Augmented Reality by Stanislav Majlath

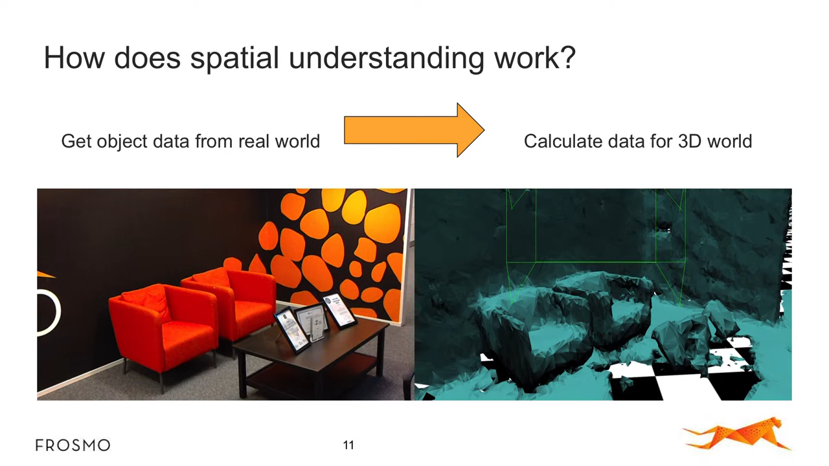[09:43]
calculate it to the device, which is on the right side. This is the same thing, and on the right side, you see how the device see the real world.